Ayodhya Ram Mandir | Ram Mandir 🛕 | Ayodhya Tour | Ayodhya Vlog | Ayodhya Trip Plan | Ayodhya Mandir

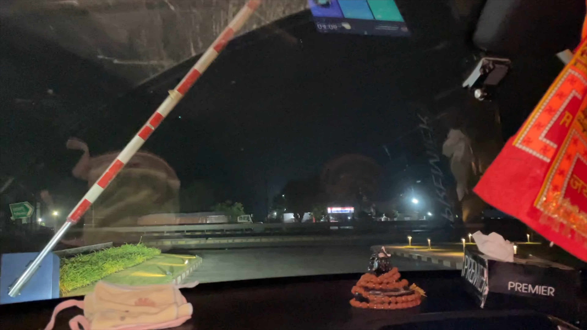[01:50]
अधे कि अधे बच्ची के साथ मिनुट होगे और हम सब निकल लिए बोलिया जैस्री राम यह देखो लोग निकल लिए है इधर बच्ची साथ मिनुट है यह देखिए यह
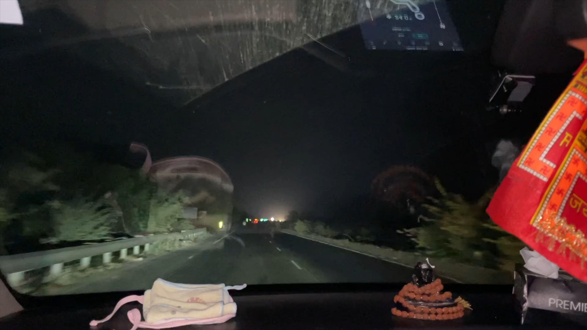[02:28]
कि अ हुआ अ हुआ अ हुआ गैस टोल पंच गया है और साड़े चार बज चुका है इं पांच बजे में जारा और सुबहा होगा